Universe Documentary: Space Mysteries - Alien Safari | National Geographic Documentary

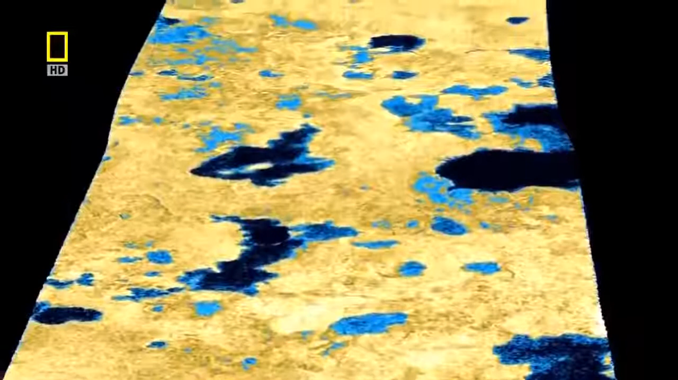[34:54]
It's the first time we've ever detected liquid on the surface of another celestial body.